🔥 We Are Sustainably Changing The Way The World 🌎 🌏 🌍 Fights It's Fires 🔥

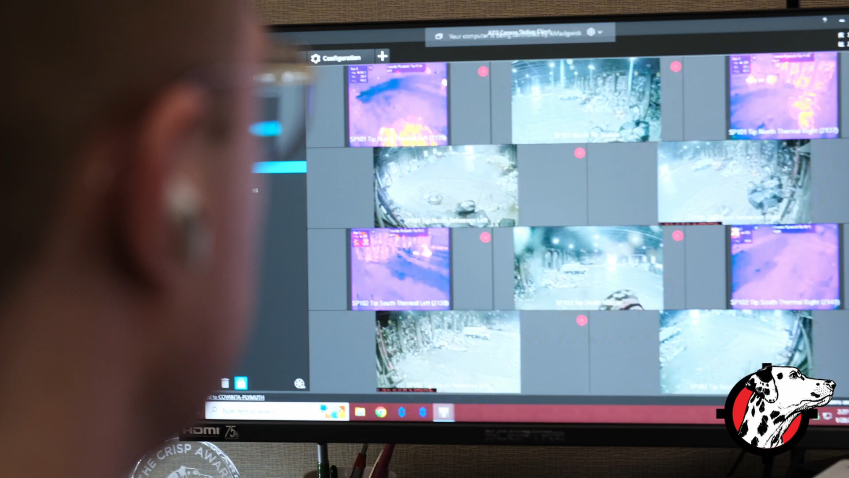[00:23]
When we see an abnormality we have a box on site and we have a human who's actually in a control center that looks, we'll verify and react to a fire.